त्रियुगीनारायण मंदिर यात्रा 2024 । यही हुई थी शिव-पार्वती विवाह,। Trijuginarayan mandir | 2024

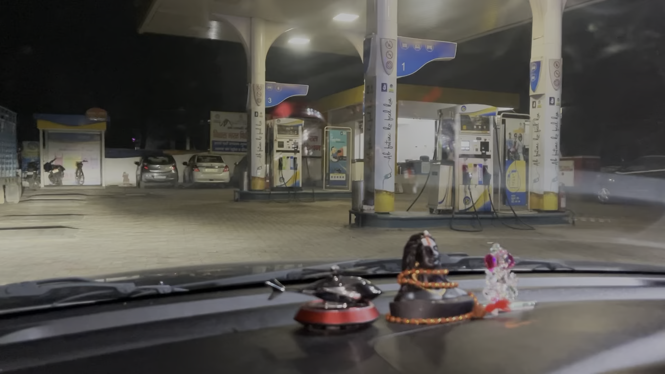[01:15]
तो चलिए शुरू करते हैं। अभी हम लोग घर से निकल चुके हैं, सबसे पहले इसमें तेल कर लेंगे फुल। 3100 का तेल भराया है हरिद्वार में।